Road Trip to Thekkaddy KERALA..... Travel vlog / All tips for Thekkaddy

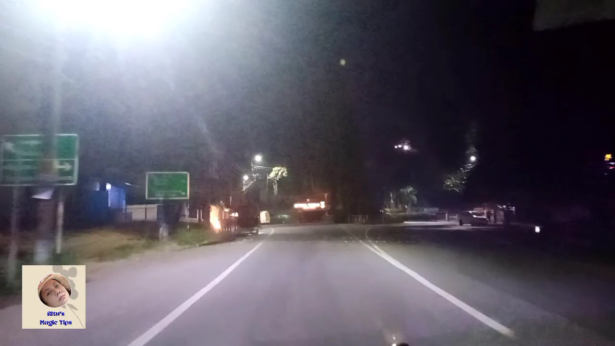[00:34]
हम लोग तो निकल पड़े हैं पर सरके अभी भी शुनसान है त्रिवान्दम से MC रोड पकड़ के हम लोग आदूर की तरफ रवाना हो गये हैं
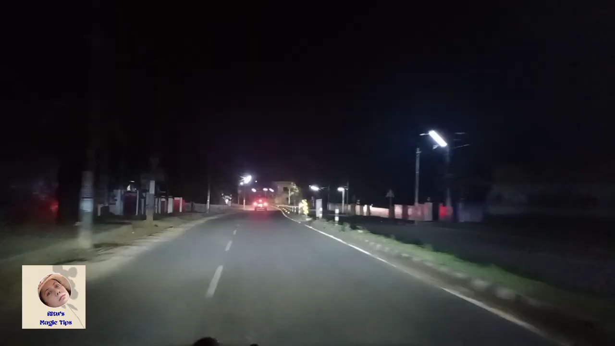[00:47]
सरके बिलकुल खाली है
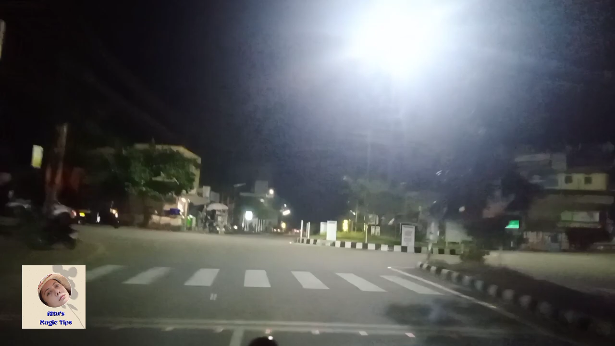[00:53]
ये है मननतला जंग्शन अब हम लोग धीरे धीरे टाउन्शिप से बाहर की तरफ जा रहे हैं जस्ट अभी माइल्स्टोन पे देखा धेकर्टी यहां से
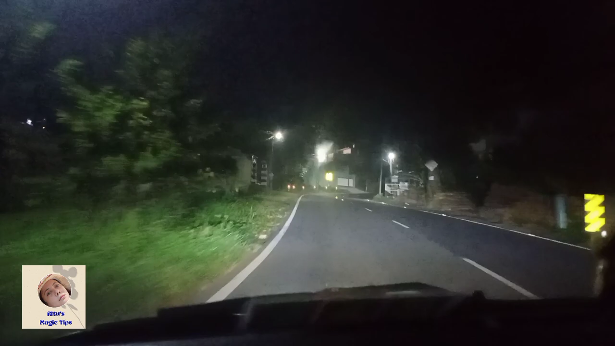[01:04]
208 किलोमेटर की दूरी पर
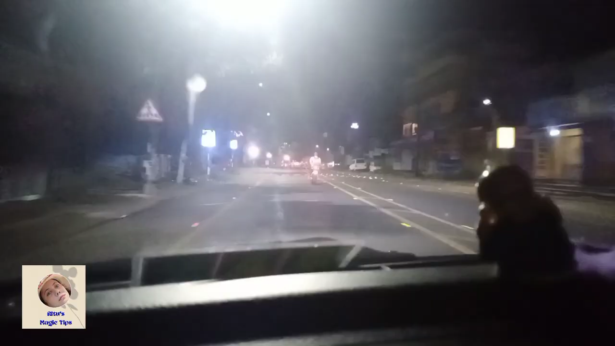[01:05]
है वो देखिए कुछ बाइकर्स नजर आ रहे हैं यहां पे यंग्स्टार्स के बीच में बाइक से ट्रीप करने की बहुत ज़्यादा क्रेज है
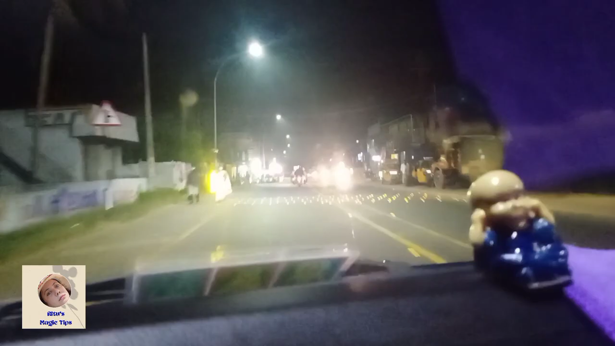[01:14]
आप हम लोग जा रहे हैं किली मननूर होके सबरी मला की रोड पे सबरी मला के बारे में सबको तो पता ही होगा शुबा की छे बज गये हैं फिर भी चारो तरब अंधेरा ही अंधेरा है